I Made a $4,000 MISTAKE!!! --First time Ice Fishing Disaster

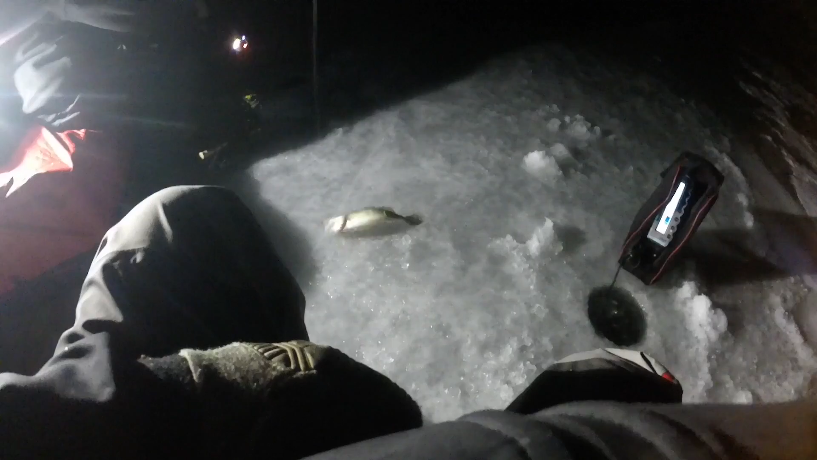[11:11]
It doesn't look good. It's a fish. It's way smaller than what I lost, that's for sure. Of course he got hooked. Hey, it's a walter head. Cool.